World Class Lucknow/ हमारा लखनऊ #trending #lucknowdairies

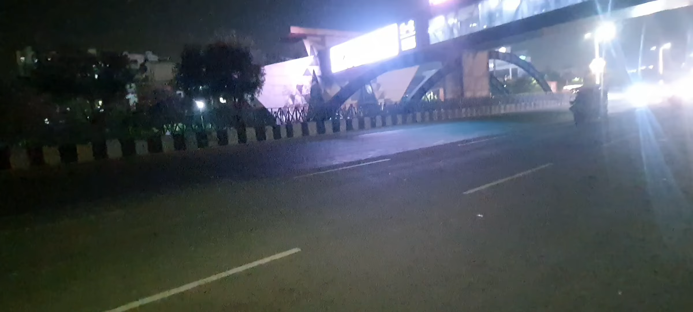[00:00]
आज हम फन रिपब्लिक मॉल के ठीक सामने जो ओवर ब्रिज है उसको देखने आये हुए हैं देखने का मकसर यह है दोस्तों कि हमारे लखणों में जो भी ओवर ब्रिजेज हैं उसमें क्या साफ सफाई क्या सज्जा है यह देखना